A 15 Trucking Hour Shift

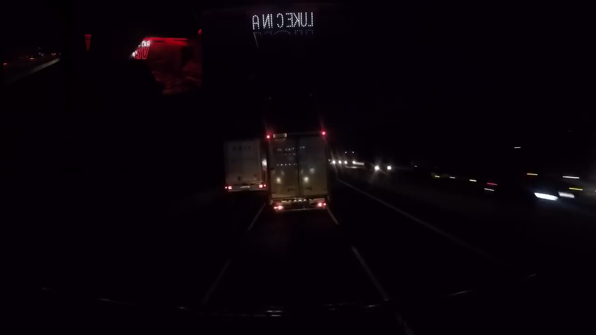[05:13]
I know it's still dark and I know you can't see me very well, but you can see in front a little bit. It's now 7 o'clock in the morning. We have done 2 hours and 50 minutes driving in total, and we're about 40 minutes away from our destination. ETA is just before 20 to 8 and was told to be there by 8 o'clock, so we are on schedule, on time,